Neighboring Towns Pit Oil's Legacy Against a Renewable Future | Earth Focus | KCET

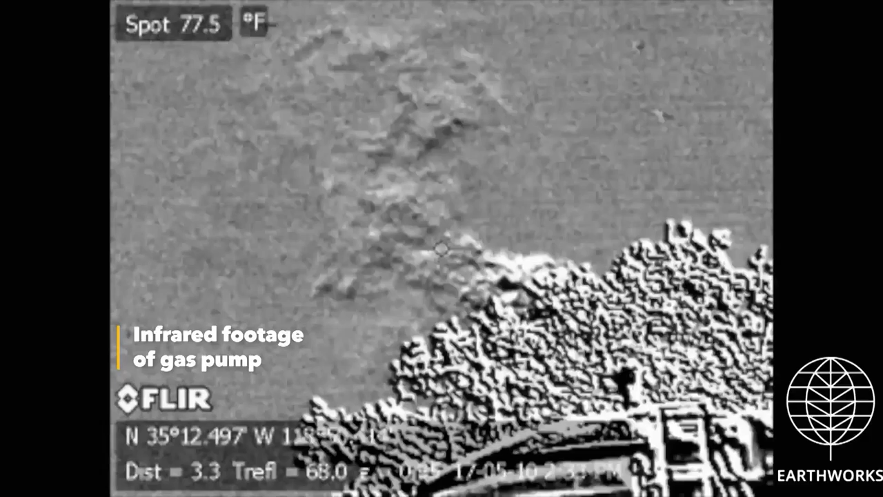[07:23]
On screen: spot 77.5°F
We've seen this tank in past years, you know, releasing VOCs into the air.